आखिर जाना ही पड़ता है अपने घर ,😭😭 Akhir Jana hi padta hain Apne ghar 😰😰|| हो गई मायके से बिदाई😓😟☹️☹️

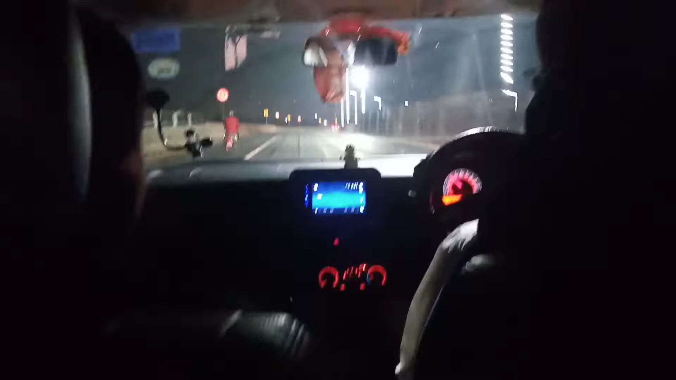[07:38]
और अब यहाँ पर हम जाते जाते शाम हो गई है, मतलब ऑलमोस्ट रात हो गई है।
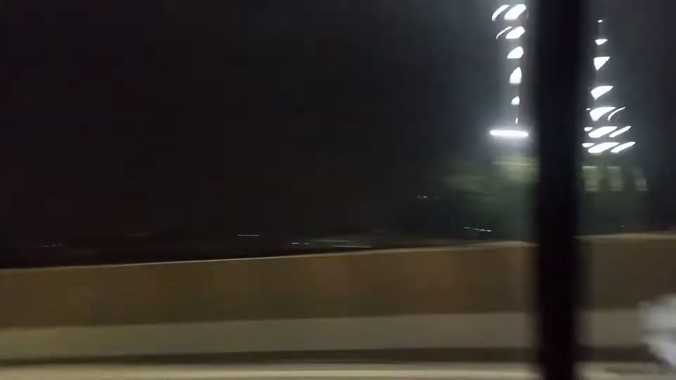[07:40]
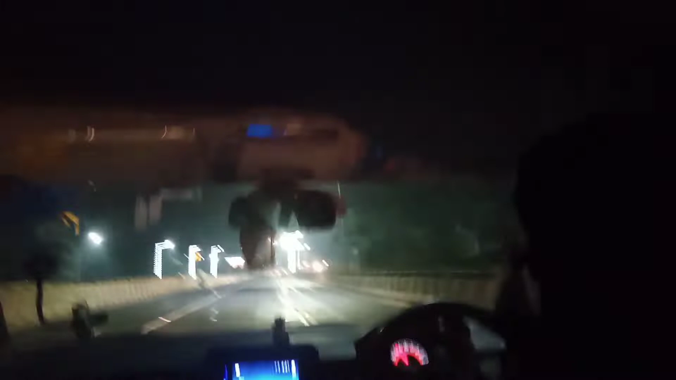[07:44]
अब इस वक्त हम नागपुर पहुँचे हैं और हमें अभी भूख लग रही है थोड़ी सी,
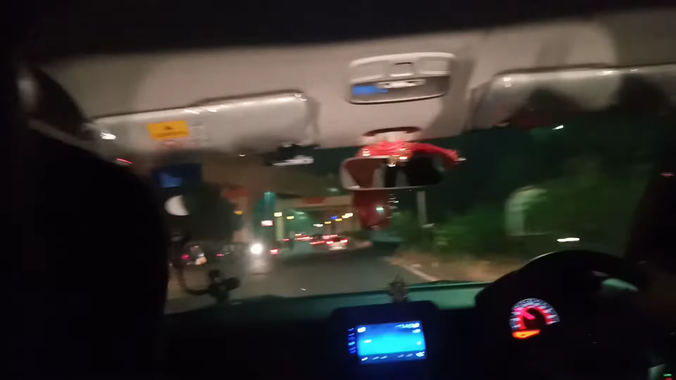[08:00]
तो अभी पहले आप खाना खा लीजिए उसके बाद हम चलते हैं, तो कहीं भी नहीं रुकेंगे। तो हमने कहा चलो ठीक है, यही सही होगा और उन्हें भी बार बार डिस्टर्ब नहीं होगा कि बस रुको वेट करो, फिर अच्छा ढाबा भी नहीं मिलता है रात में।
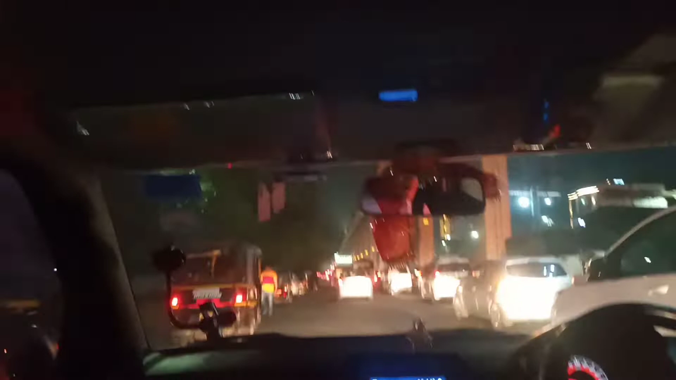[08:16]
तो अभी हम नागपुर पहुंचते हैं तो अभी सबसे पहले कोई अच्छा सा रेस्टोरेंट देखकर खाना खाएंगे।